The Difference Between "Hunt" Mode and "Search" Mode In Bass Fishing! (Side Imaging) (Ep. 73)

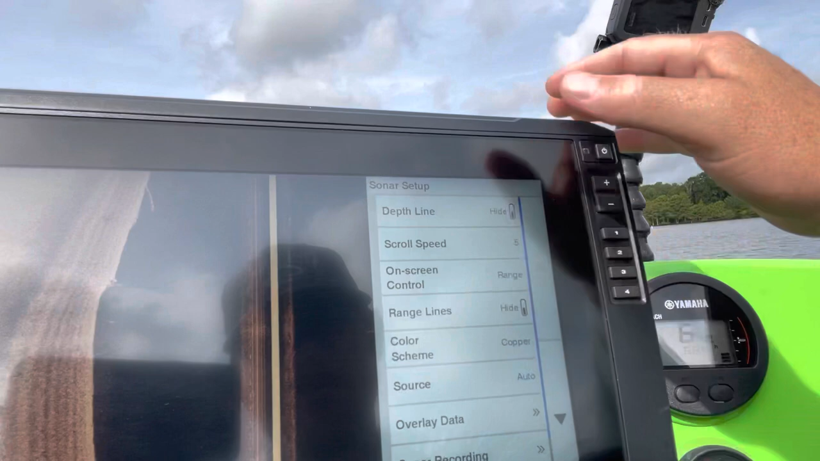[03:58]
my scroll speed i want my scroll speed about five i don't want it too fast but i don't want it too slow
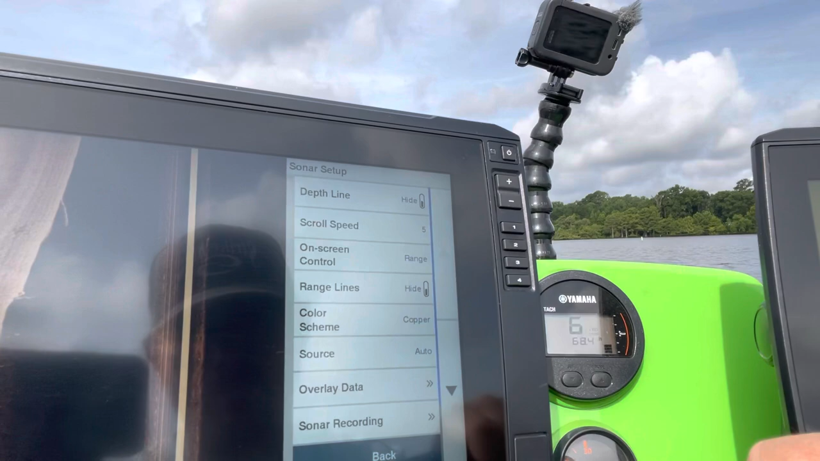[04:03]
either i get a lot of questions as uh as far as uh
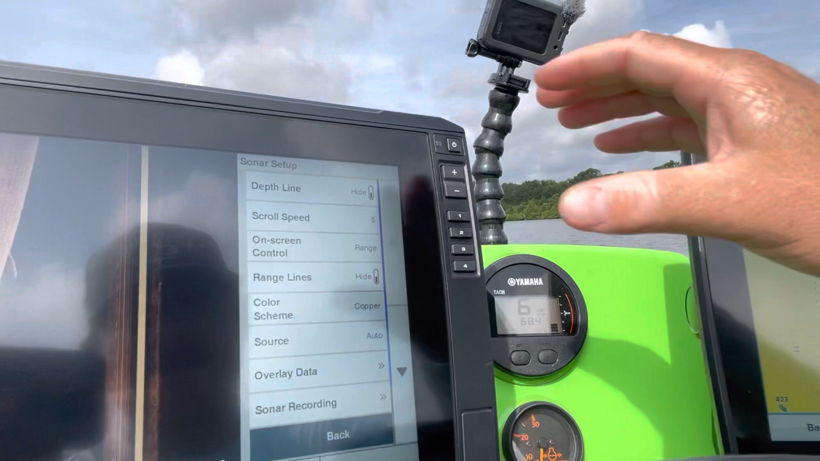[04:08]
color scheme you can go a bunch of different color schemes we have black emerald midnight blue
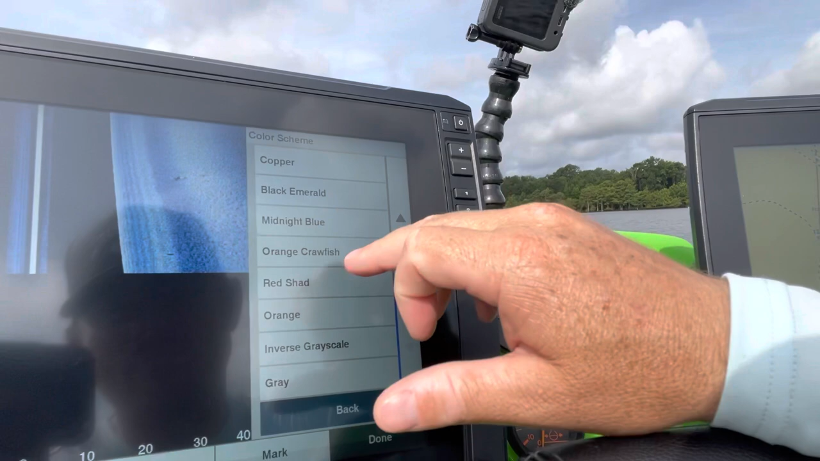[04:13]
orange crawfish red shad orange inverse gray scale
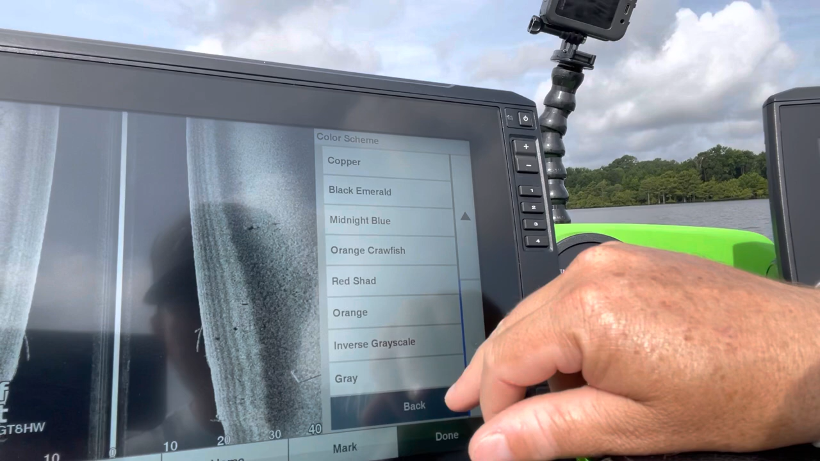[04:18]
gray there's a lot of different things that you can do here when it comes
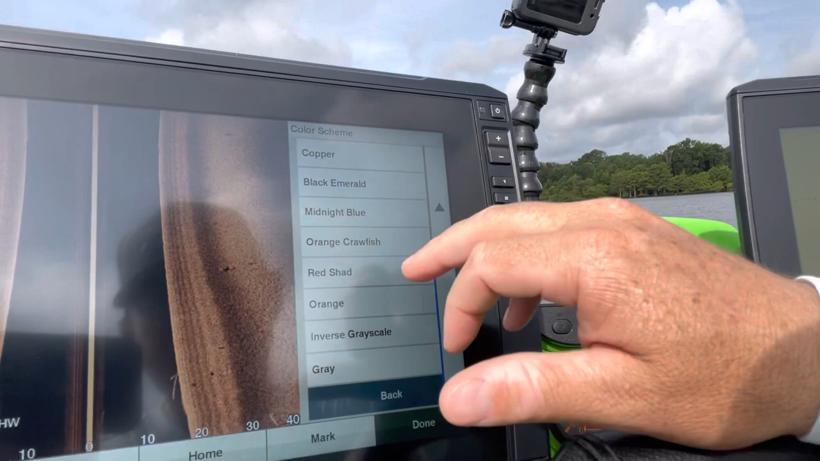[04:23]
to finding fish i'm a really big proponent of using copper i love the copper one i've heard some really good things about orange crawfish
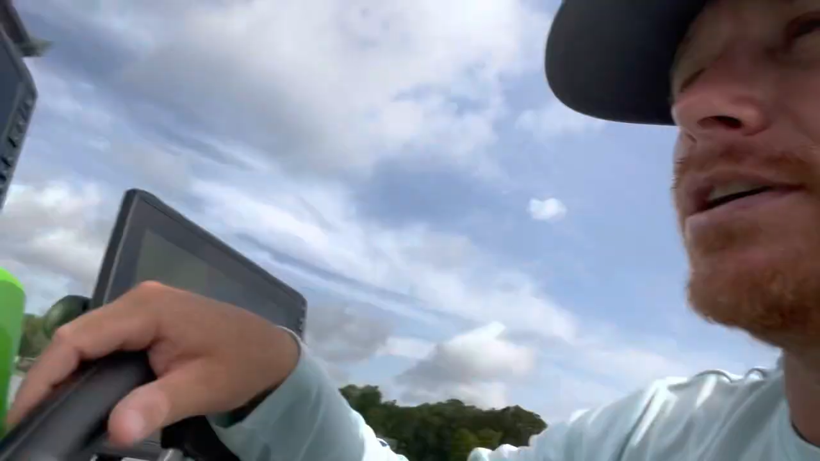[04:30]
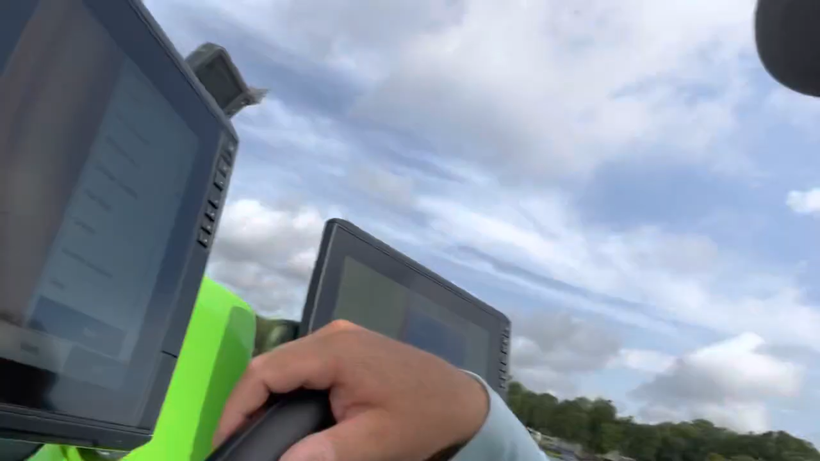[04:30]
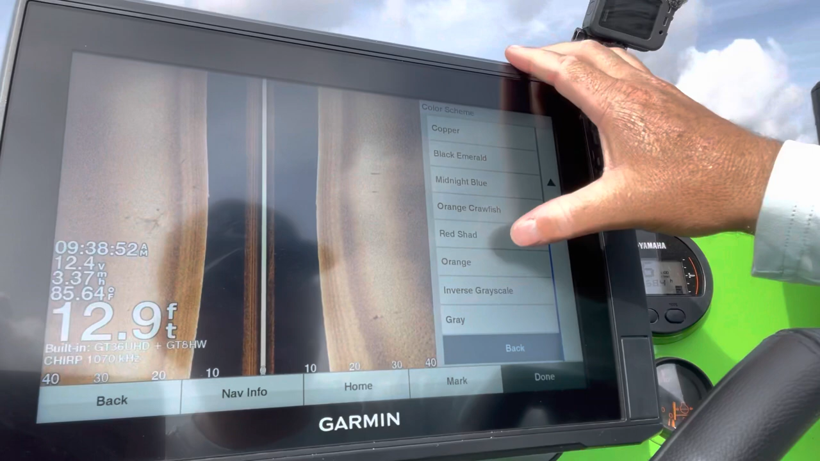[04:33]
On screen: depth 12.9 ft, water 85.64°F
the other one that i use and this is it's very uh situational but
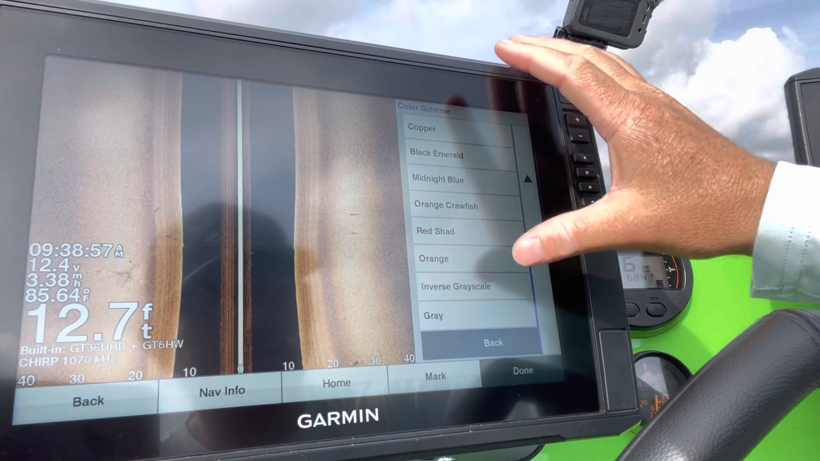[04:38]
On screen: depth 12.7 ft
uh if i am fishing grass i really like the inverse gray
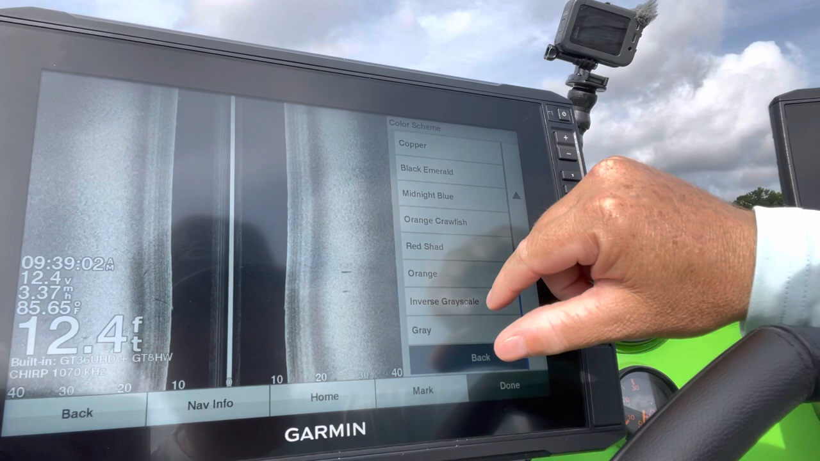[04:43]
On screen: depth 12.4 ft, water 85.65°F
scale uh it's one that i've always used and had a lot of success with
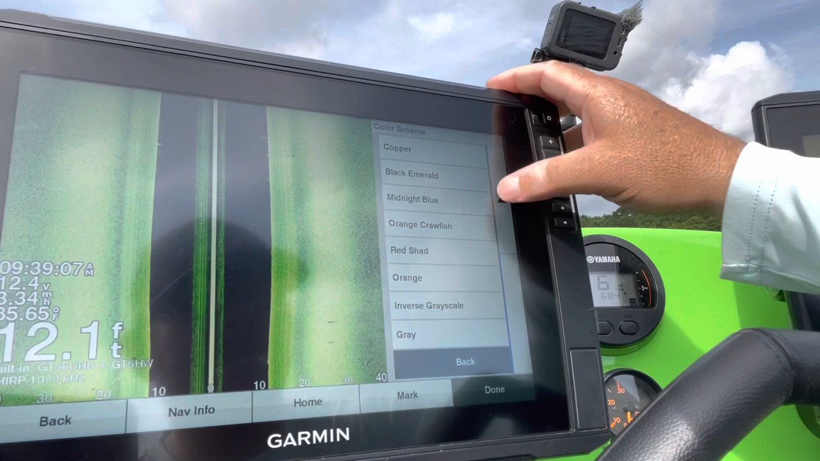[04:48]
On screen: depth 12.1 ft
um and here's a few of the new ones we got rusted steel which is a favorite along
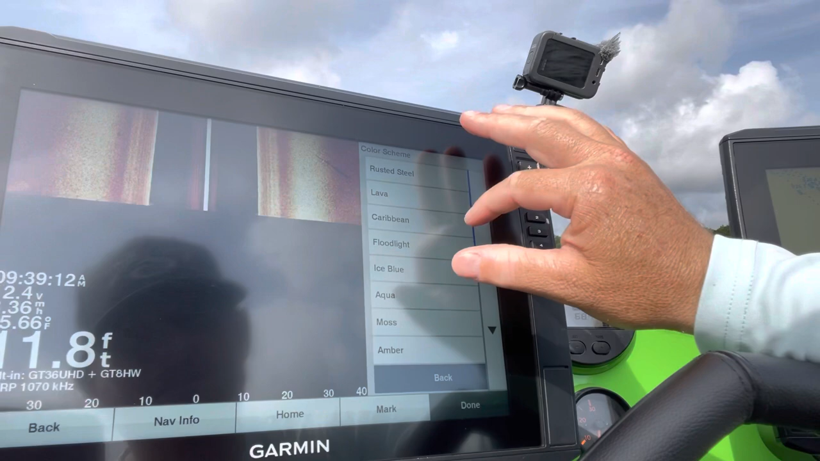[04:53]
a among a bunch of people caribbean uh floodlight ice blue
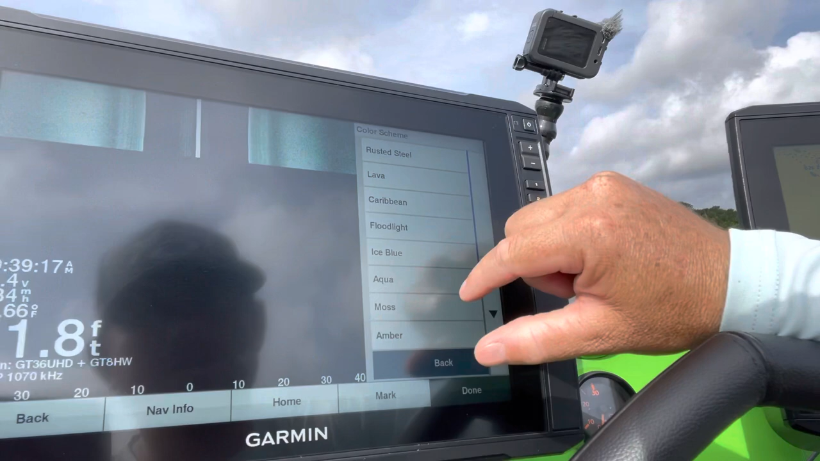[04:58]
aqua moss amber is is one that i know a lot of guys use as
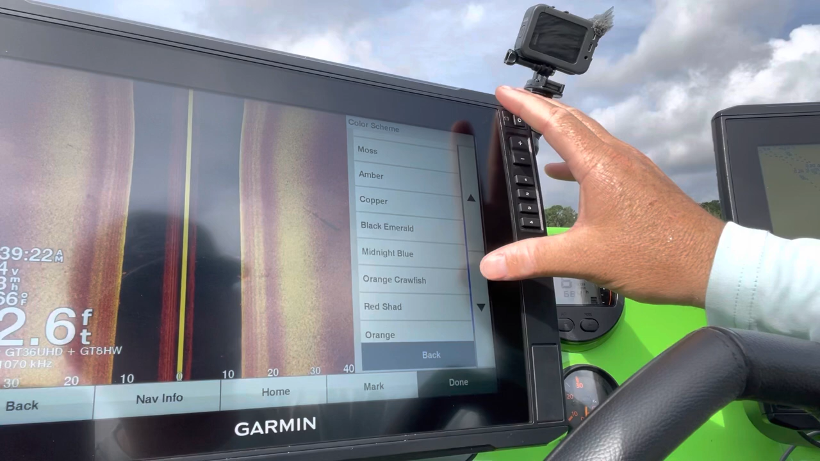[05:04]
well but i think it's pretty it's better if you just find one that